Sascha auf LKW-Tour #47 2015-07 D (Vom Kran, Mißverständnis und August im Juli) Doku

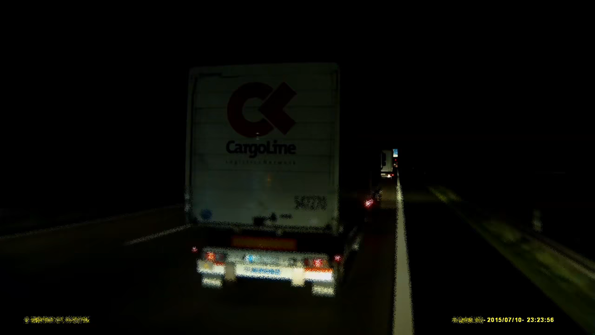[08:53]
Wieso ich versetzt fahre, wenn die so dicht vor mir reinziehen, fragt ihr. Naja, ich will was sehen, ne? Wenn da vor dem einer bremst, dann hänge ich doch tot hinten dran. Da habe ich keinen Bock drauf. Diese ganzen Wichser, die dicht vor mir reinziehen, die spielen mit meinem Leben. Ist doch scheiße. Ich will was sehen, Mann.